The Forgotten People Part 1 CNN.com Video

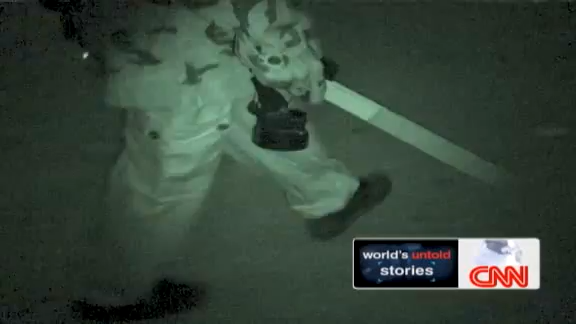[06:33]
That night, a local army-trained village defence force took us on patrol.
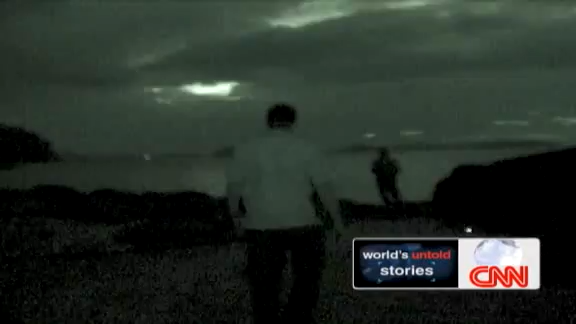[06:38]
We hurried to a hamlet after reports they'd caught a refugee.
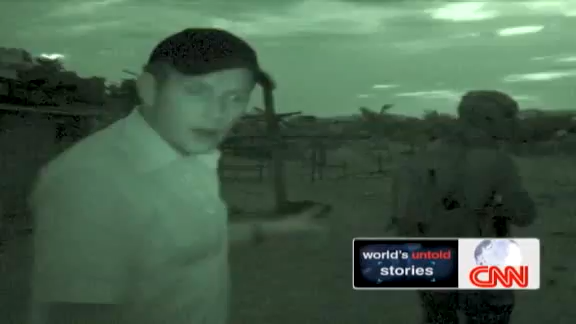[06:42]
At least one Rohingya has been caught somewhere else on the island and he's been surrounded by the villagers.
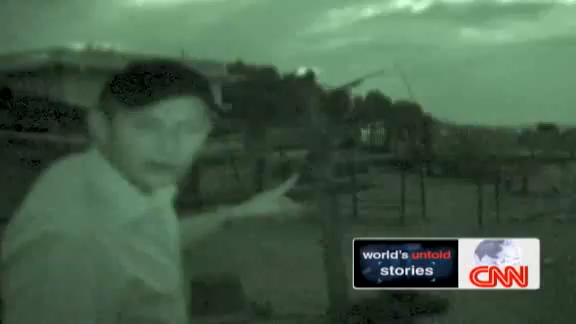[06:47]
So we're very anxious to get there and find out what's going on.
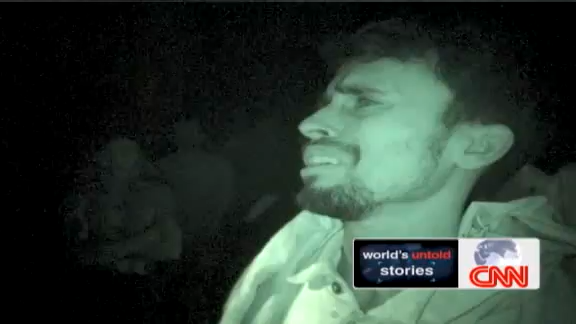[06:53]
Please, brother. And this is what we found. Villagers had caught a refugee who'd been living rough in the jungle for days.
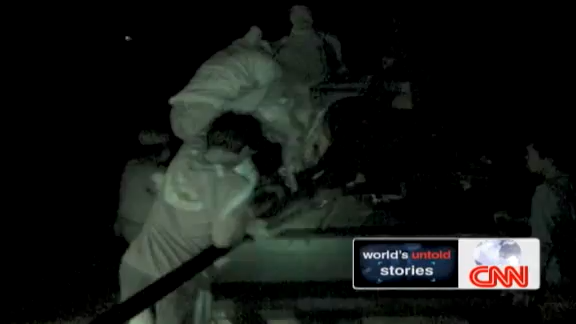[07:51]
The locals prepared to take Iqbal off the island.
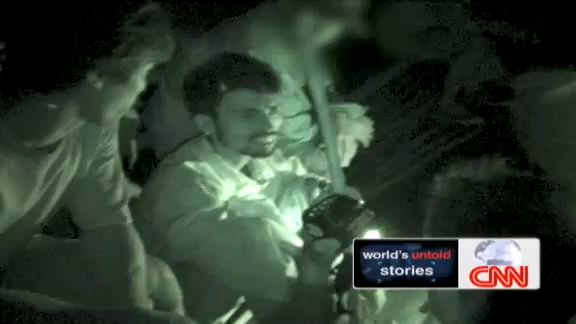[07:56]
His testimony was compelling, but I was now worried about what would happen to him once he was out of our sight.